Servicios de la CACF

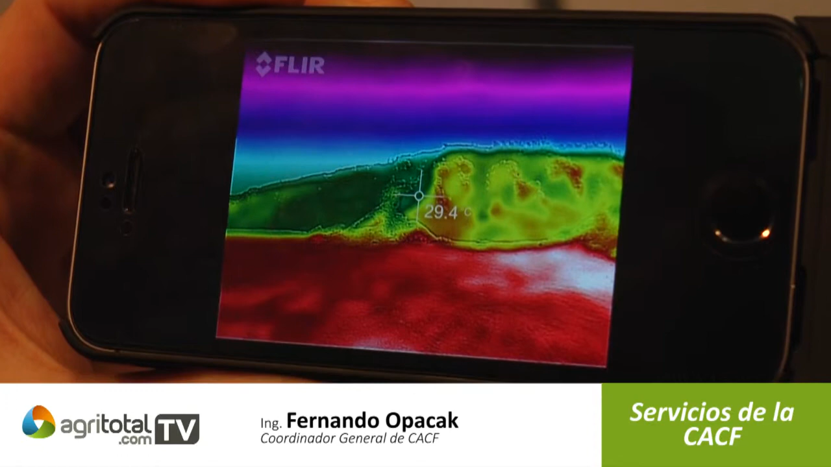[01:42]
On screen: spot 29.4°C
esas roturas y en base a eso hacer las reparaciones necesarias. Y en el caso de los frentes de extracción podemos ver cómo se está extrayendo